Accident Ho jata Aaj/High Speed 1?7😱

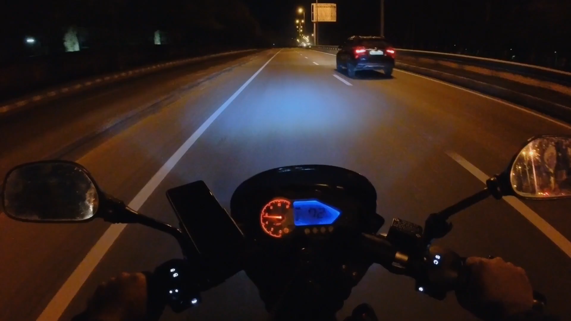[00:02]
भाई भाई अब भागने में बिल्कुल एक नंबर है। तो मेरी जो स्पीड है 99 101 2 3।
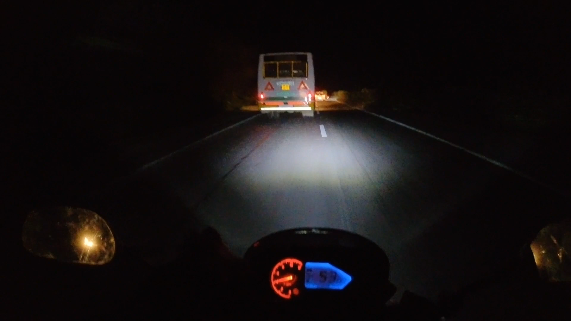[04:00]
वाली बस और अभी टाइम हो चुका है 1:25, अभी हम भाई पिंजौर पहुंचने वाले हैं। काश भाई ऐसा हो सकता अपना जो बाइक है इसमें रह सकता भाई,
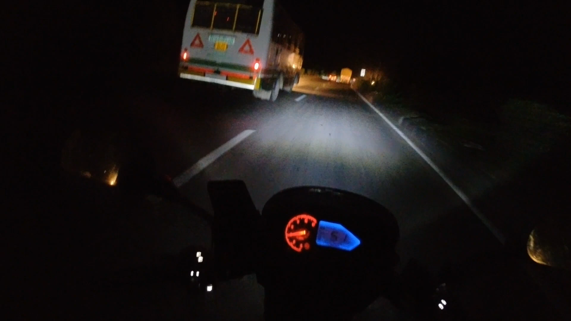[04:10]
अब मैं ना बैठ के चले जाता सोते सोते और बाइक भी पहुंच जाता, मज़ा ही आ जाता दोस्तों।
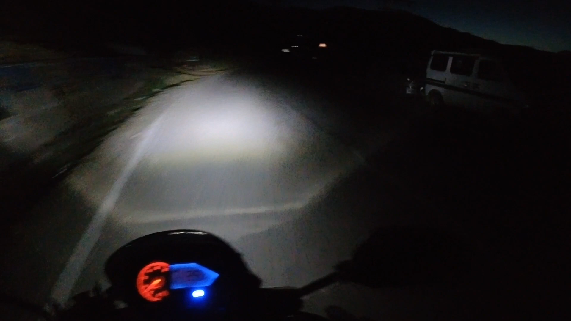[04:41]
फिलहाल भाई काफ़ी रोशनी दिख रही है और अभी तक भाई हम नॉन स्टॉप चले हैं,
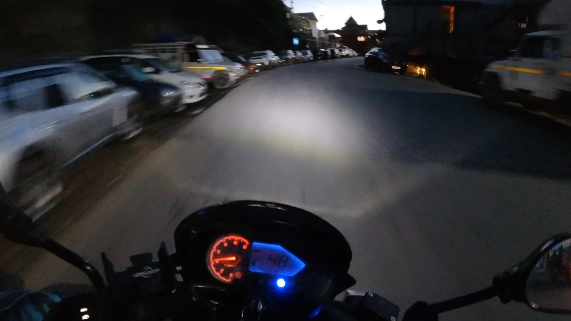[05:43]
तो दोस्तों फिलहाल भाई हम पहुंच चुके हैं नारकंडा, और भाई जो यहाँ पर ठंड है भाई अभी भी नेक्स्ट लेवल है, बहुत बुरा हाल हो रहा है। ये है कुत्ता गैंग। चलो भाई यार हमें थोड़ा बहुत और जाना है, यहाँ पर रह चुका है भाई 66 किलोमीटर, तो